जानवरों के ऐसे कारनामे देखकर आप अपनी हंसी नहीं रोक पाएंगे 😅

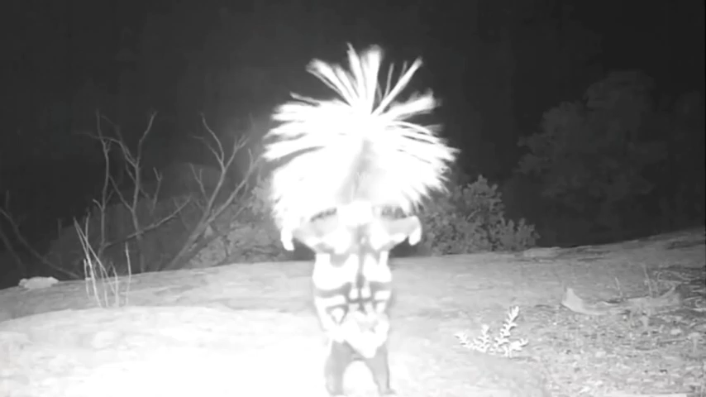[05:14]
रिकॉर्ड की जा सके और तभी कैमरे में ऐसा कुछ रिकॉर्ड हुआ जिसमें हम देख सकते हैं कि एक सकंक कैमरा के सामने उल्टा होकर नाच रहा है